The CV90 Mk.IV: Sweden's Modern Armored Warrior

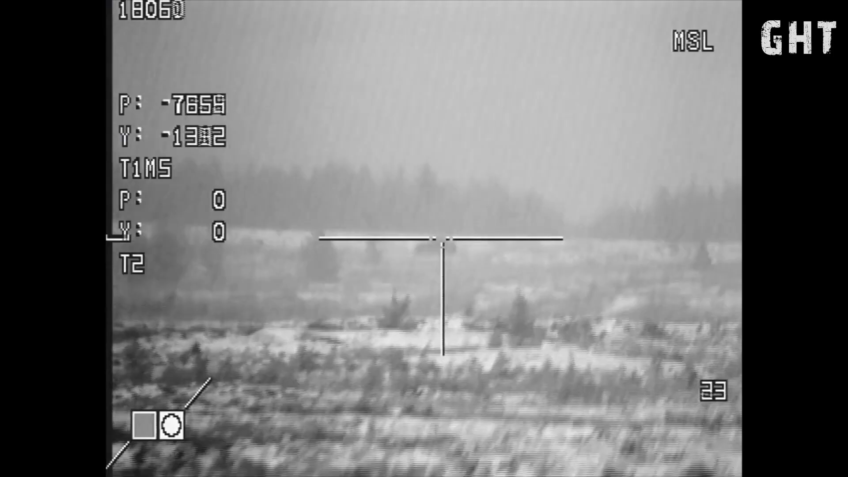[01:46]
The missile can be guided to strike targets from above at a 90 degree angle, the most vulnerable aspect of any tank.
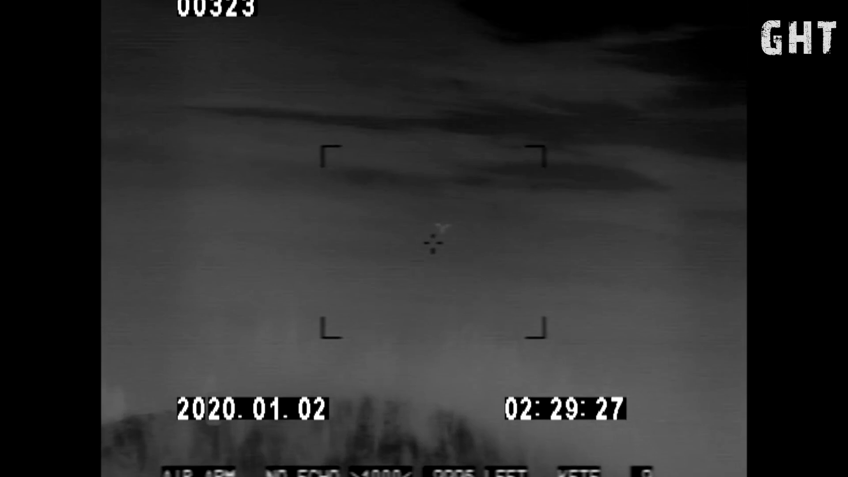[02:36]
No re-aiming is needed, as gun-laying is automatically controlled by the fire control computer.
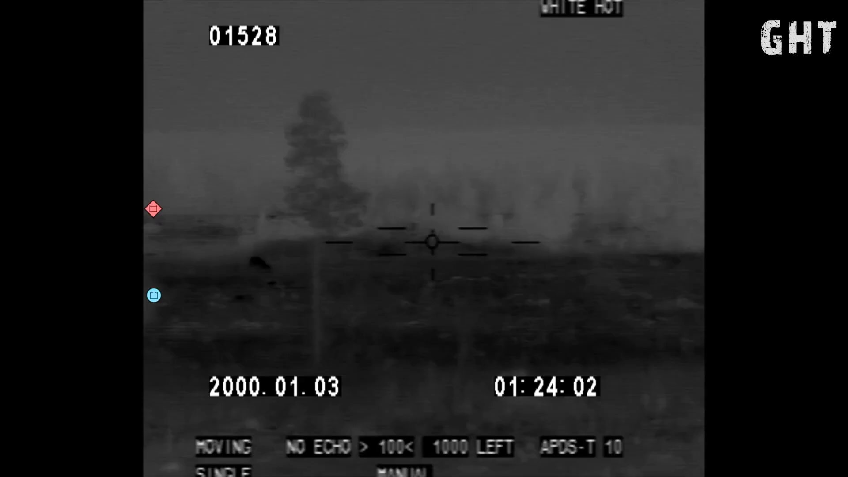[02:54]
which processes sensor data in real time using artificial intelligence algorithms and augmented reality support.
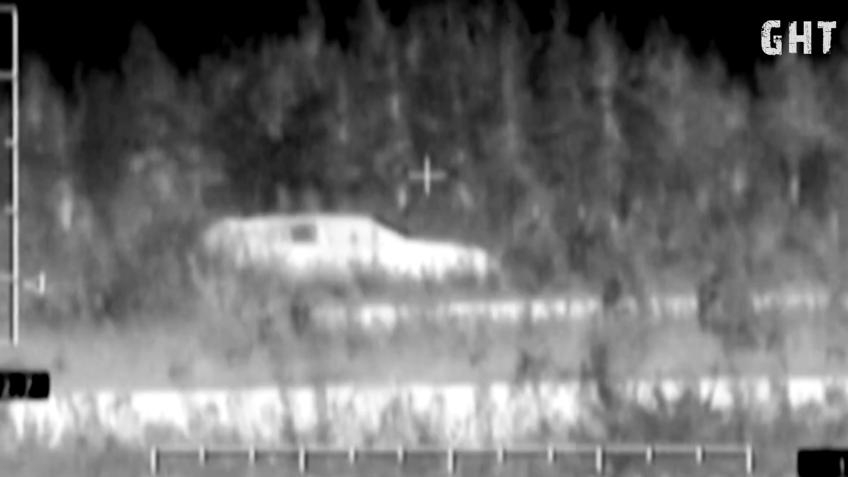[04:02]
The protection suite is completed by the adaptive multispectral camouflage system,
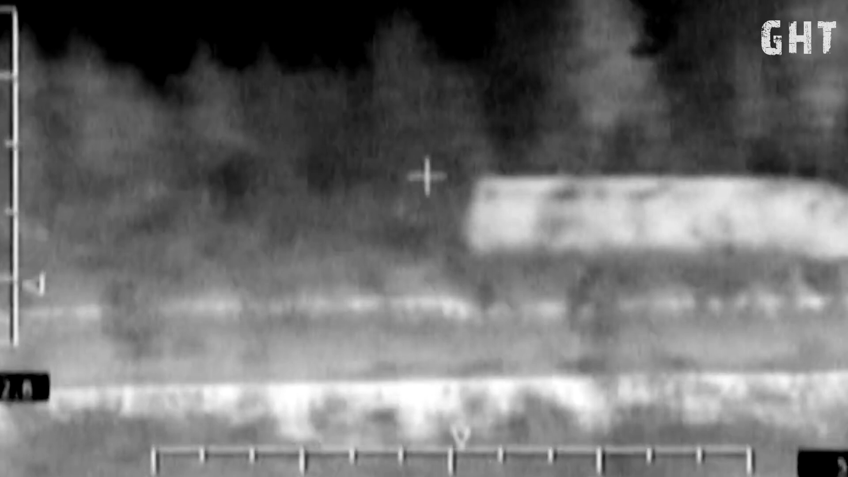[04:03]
which can change the vehicle's thermal signature to match its surroundings,